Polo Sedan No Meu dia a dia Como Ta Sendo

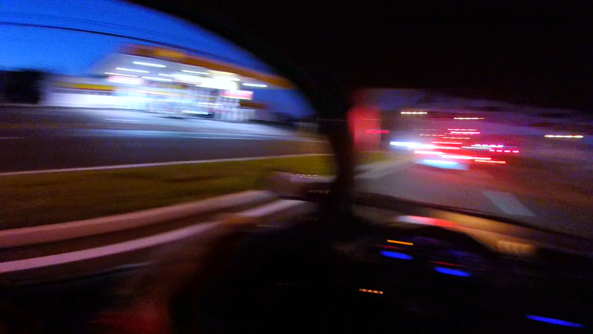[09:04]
Está chegando a 2,39 Mas tem imposto Que está 1,99 E 1,89 Rapaziada
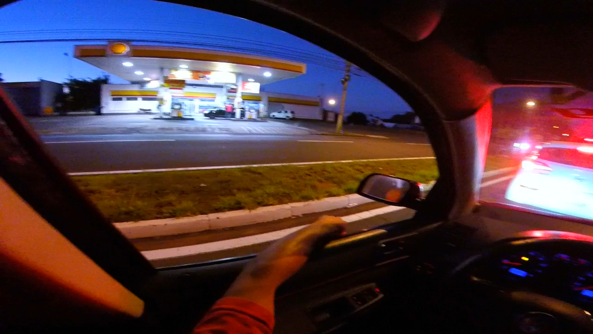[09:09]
Aqui ainda está caro 2,39 O álcool Você é louco
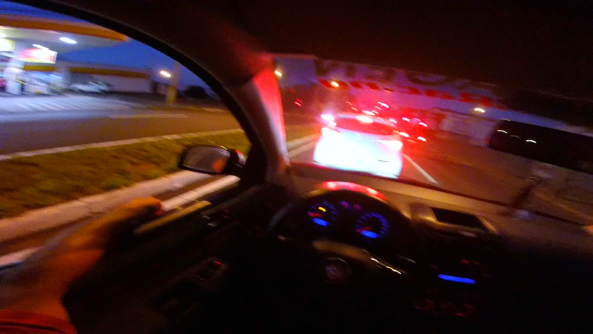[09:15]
Bora para casa Olha o Land Rover Nossa braba hein Você é louco